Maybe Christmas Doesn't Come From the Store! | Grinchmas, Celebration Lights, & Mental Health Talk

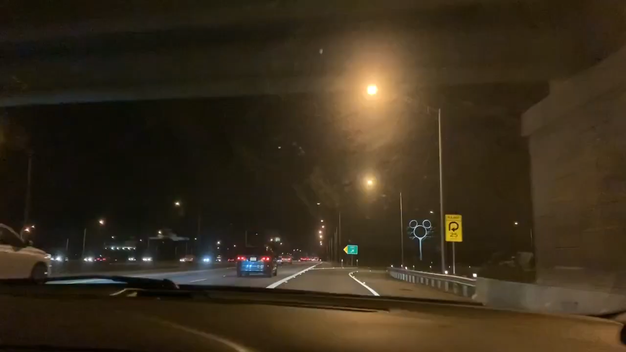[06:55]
Look at that. Mickey Mouse power line. We're back in our old stomping grounds.